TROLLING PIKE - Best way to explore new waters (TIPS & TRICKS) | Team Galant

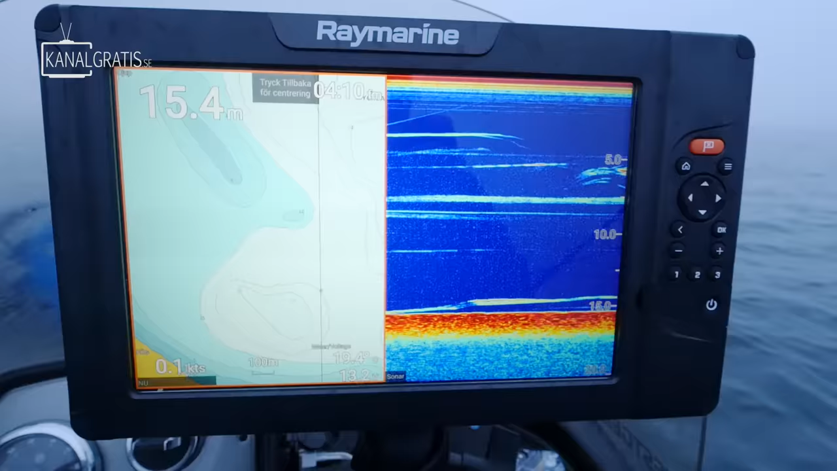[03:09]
On screen: depth 15.4 m
Som ni ser där så är det 15 meter på ekolodet.
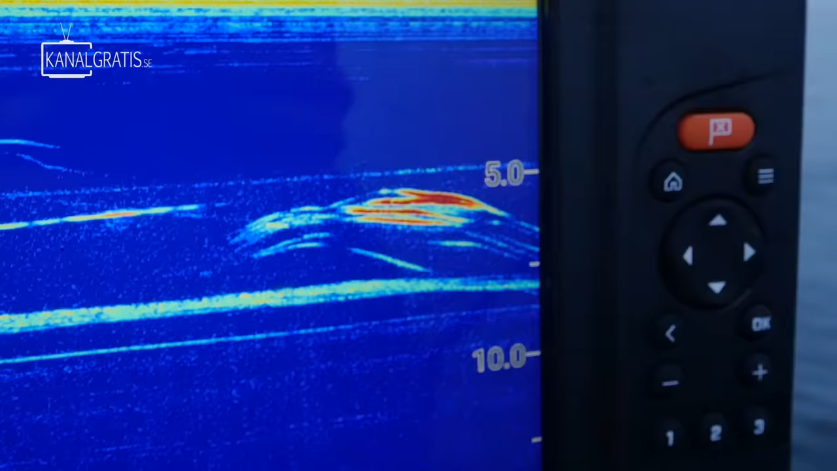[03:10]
Och vi har betesfisk på ungefär 5 meter djup. Och vi kommer ju bara fiska på ungefär 2 meter.
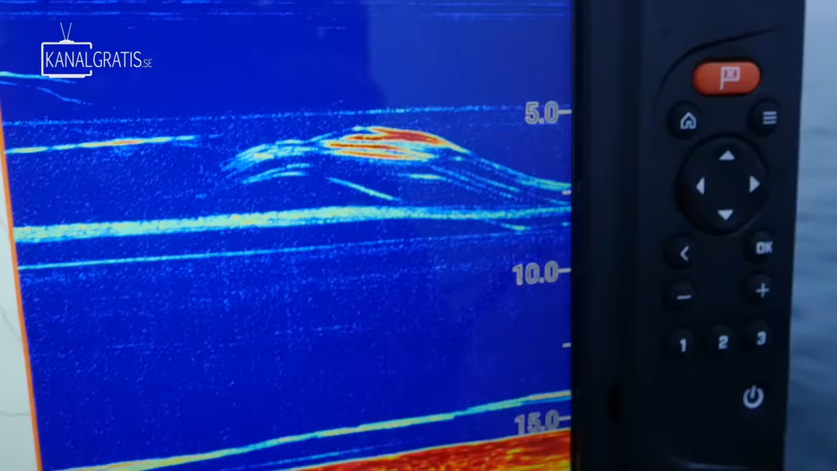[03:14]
För gäddarna kommer stiga upp på beten i alla fall. Så Niklas. Nu tar vi och släpper ut spönorna. Och börjar fiska.
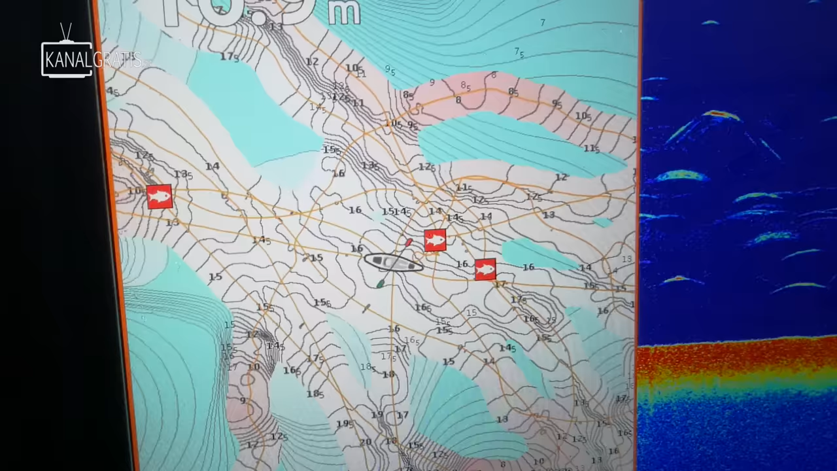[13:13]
Och det är det som är så bra. De har ett sånt här ekolog. Att man vet exakt vad man kör i går. När man fiskar en sån här ganska stor sjö.
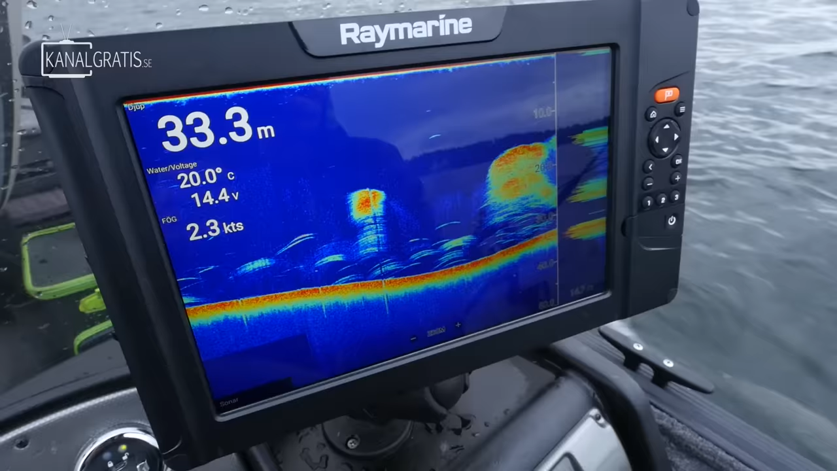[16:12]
On screen: depth 33.3 m, water 20.0°C, speed 2.3 kn
Och 2D ekolodet är det som är riktat rakt ner under båten.
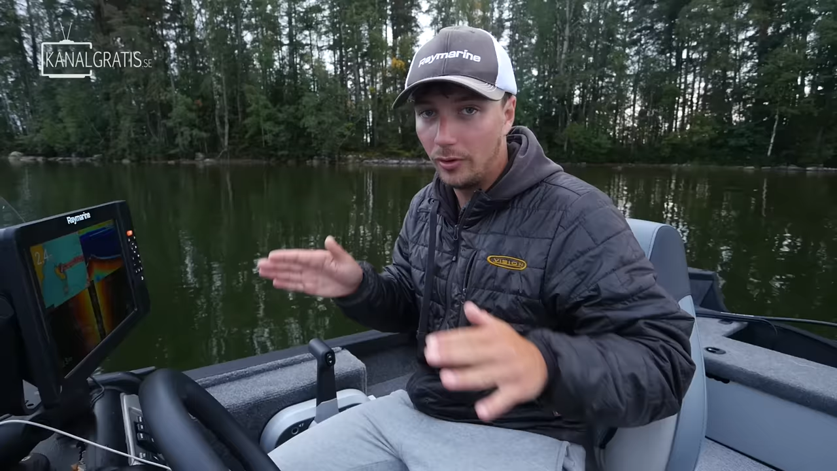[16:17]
Så du kan se betesfisk och jäddor som befinner sig rakt under oss.
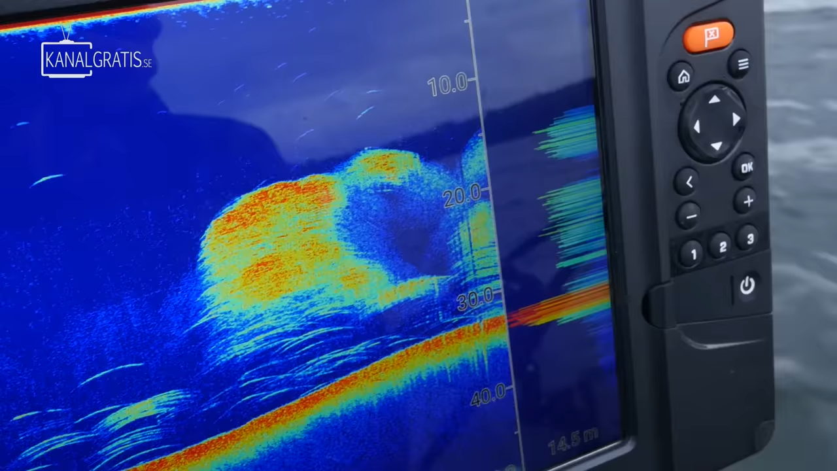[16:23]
Sen har vi också använt oss någonting som heter Side Vision. Och det är någonting som gör att man kan se hur det sitter på sidorna. Liksom 2D ekolodet det scannar av rakt ner. Side Vision det scannar av åt sidorna. Och på det sättet så kan man se om det är ett betesfisk 30 meter till höger.
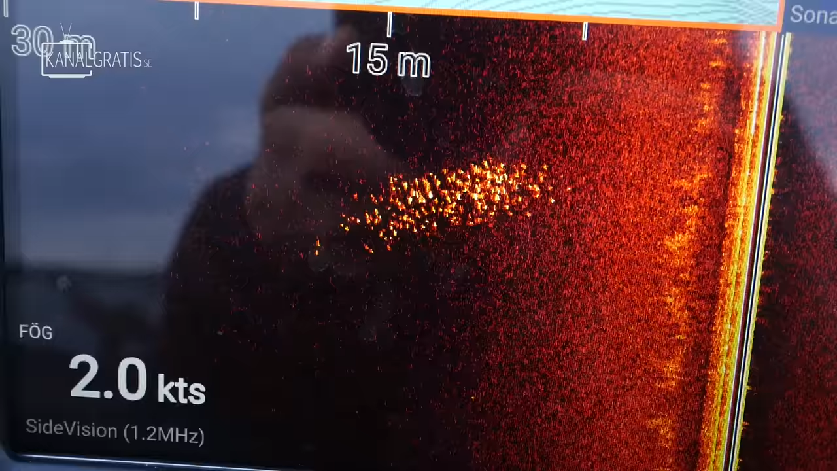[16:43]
Så får man även ännu mer information om hur det ser ut under sig.
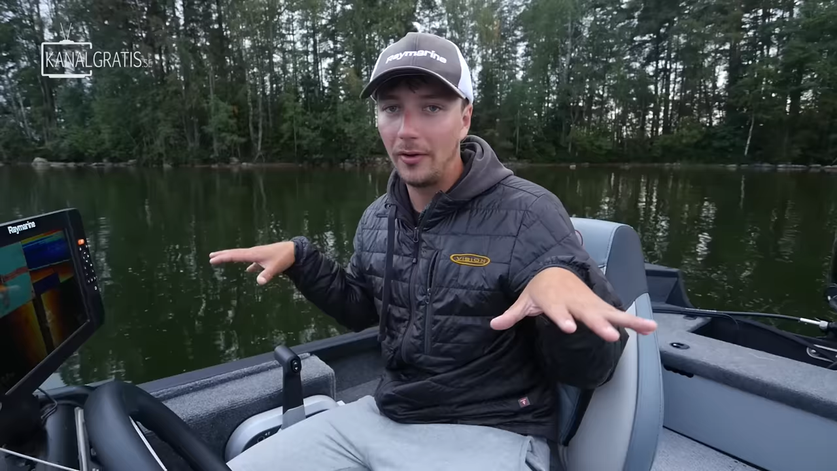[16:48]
När man fiskar.
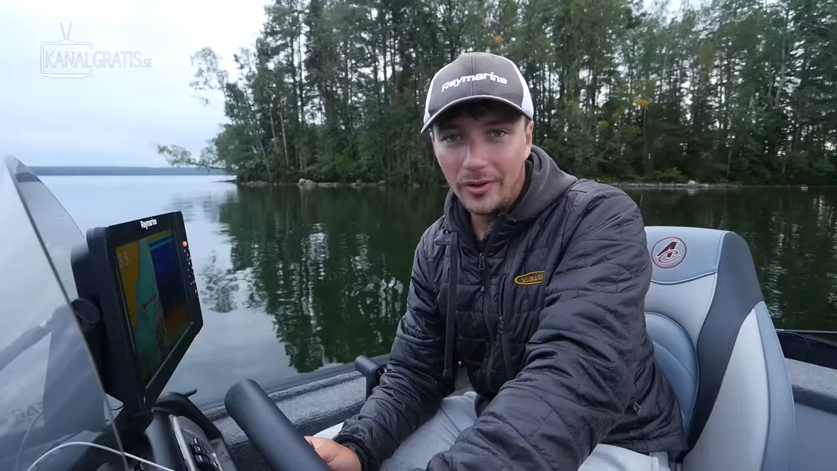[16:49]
Och det ekolodet som vi har använt oss av nu. När vi har trådats runt här. Det är ett Raymarine Elements.
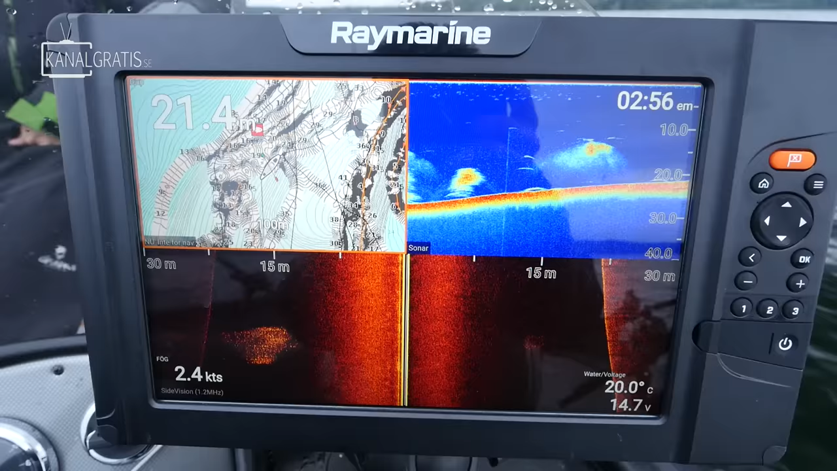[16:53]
On screen: water 20.0°C, speed 2.4 kn
Och det som står bra med det. Det första. Det är väldigt frisvärt. För det andra så är bilden jättebra. Det är jättebra kvalitet och skarpa. Det är också väldigt snabbt. Du kan liksom gå runt i menyerna utan någon fördröjning överhuvudtaget. Sen så är det också väldigt användarvänligt. Och lätt att använda.